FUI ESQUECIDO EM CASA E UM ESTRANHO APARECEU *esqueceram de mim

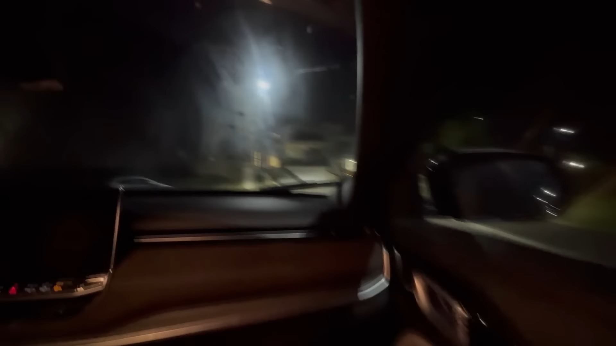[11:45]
Olha só, Thiago, estamos chegando aqui na casa. A luz tá acesa? Você tá vendo?